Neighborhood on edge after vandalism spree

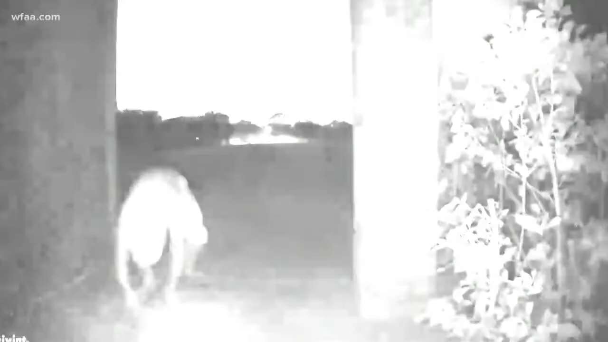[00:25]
Take a good look at the guy in this video.
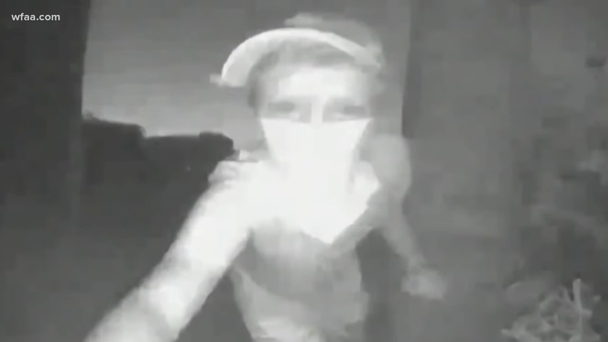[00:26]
The masked man you see here is creeping onto a family's porch.
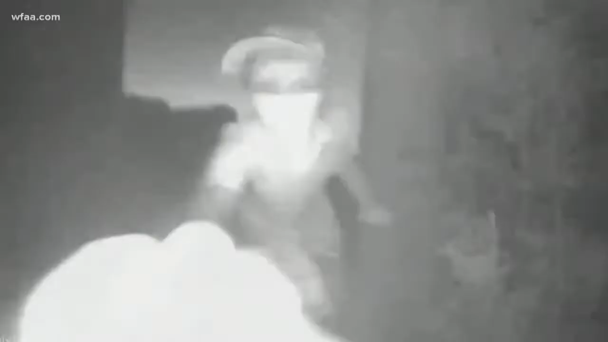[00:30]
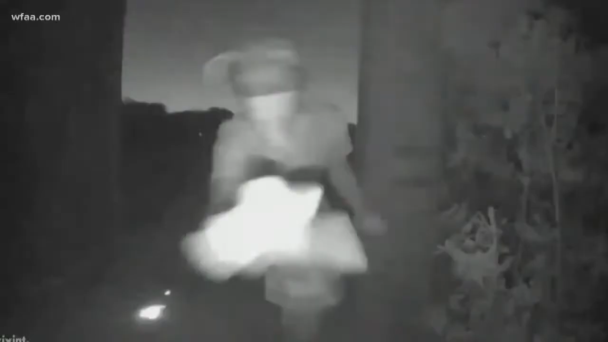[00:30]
He lights a firecracker, rings the doorbell, and runs off
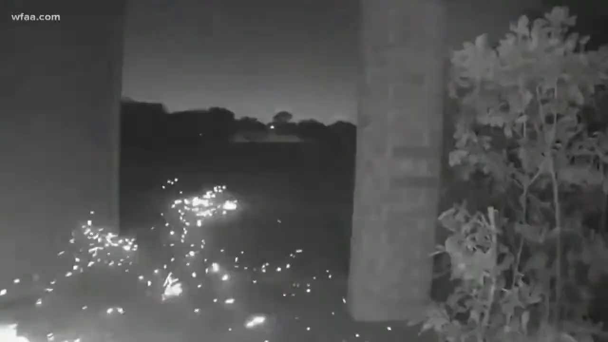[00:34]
before it explodes and causes a small fire.